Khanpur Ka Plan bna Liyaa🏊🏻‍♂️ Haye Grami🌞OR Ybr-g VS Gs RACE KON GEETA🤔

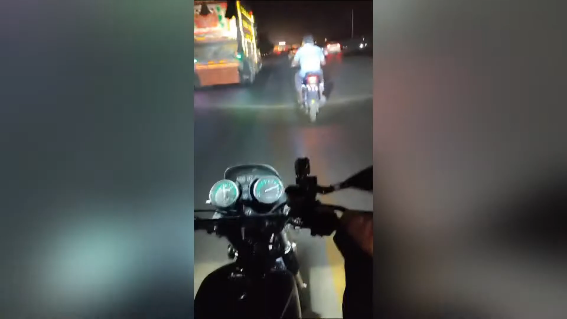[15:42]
सो गाइस, वापसी पे हम लोगों ने ज़रा बाइक खींचे थे, तो आगे मूसा जा रहा है और इधर इस बाइक पे मैं और शाजी बैठे हैं। शाजी का GS 150 है, हम डबल है और वो सिंगल है। तो बस उम्मीद करता हूँ आपको अच्छी वीडियो पसंद आई होगी। अपना बहुत ख्याल रखिएगा, मिलते हैं, और ये वीडियो एंड तक देखिएगा, आपको मज़ा आएगा।